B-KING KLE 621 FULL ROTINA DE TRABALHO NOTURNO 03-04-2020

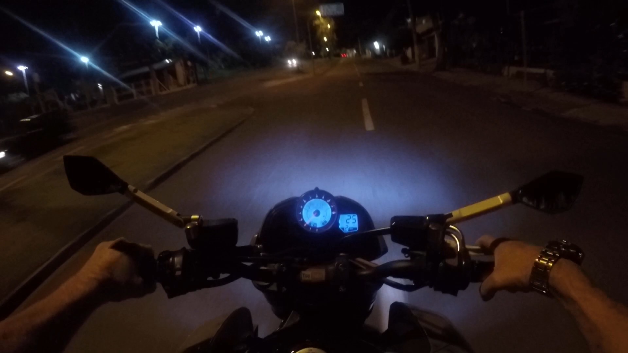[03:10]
Ixi, segunda marcha. O que tá acontecendo com esse painel? Tá louco, mano? Acho que ele tá meio louquinho, hein?
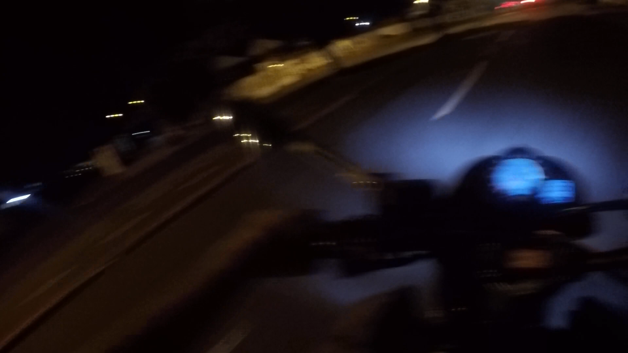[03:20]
Então, é isso, mano. Go home, velho. Já sabe que não podia ser legal pra xingar, né, mano? E a lombada aqui é agressiva, hein?
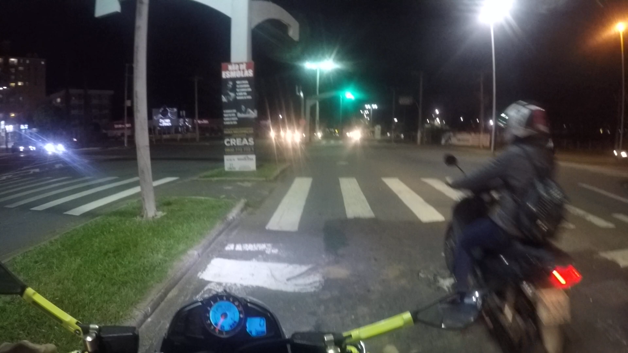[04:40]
Caramba, o que que derrapou, tio, vai! Acalma aí, filha. Tá muito agressivo, Ana, viu? Vai!
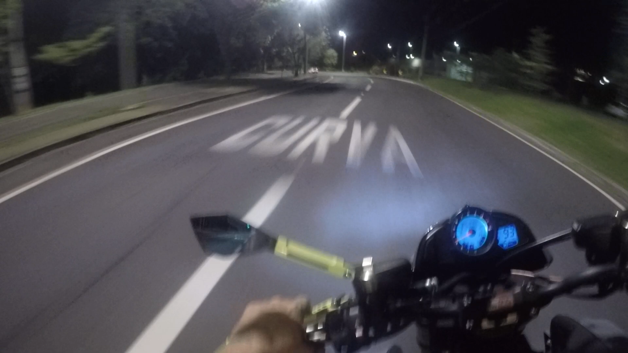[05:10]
E a XJ, mais uma vez, hoje, surpreendeu. Olha, os caras ficam falando. Eu não tô nem aí com vocês, não, filhão. Nós estamos fazendo um projeto, né?
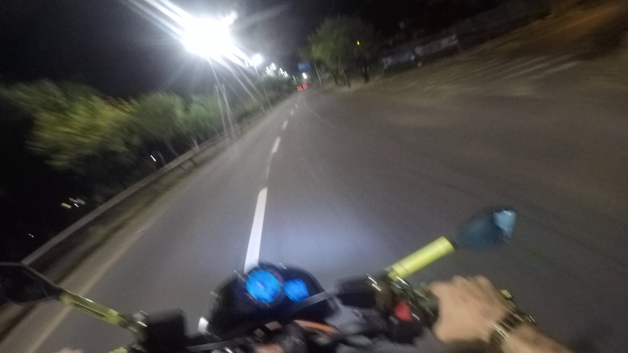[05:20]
Estamos testando ele na rua. Porra, quantos caras valem o tempo? Porra, mano! Vamos saber? Não vai passar um dinamômetro agora. Você entendeu? Pô, esse espelho aqui também... Pra superi... Pra apertar, né, mano? Porque tá foda, hein, tio? Que porra que é isso que aconteceu com o espelho? É que ele virou ao contrário? Não! Tá na posição dele. Muito estranho, mano!
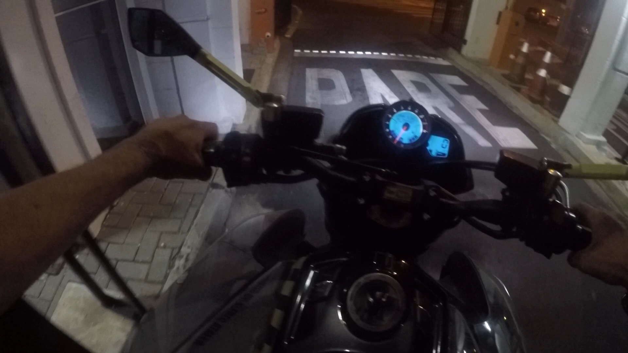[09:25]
Cachorrada já fica toda oriçada Salve, salve cachorrada, chegamos Caralho, o que aconteceu com o espelhinho, hein, tio? Fala sério, barulho Não tô achando o ângulo dele, meu O que tá acontecendo com essa porra? Parece que deslocou o vidro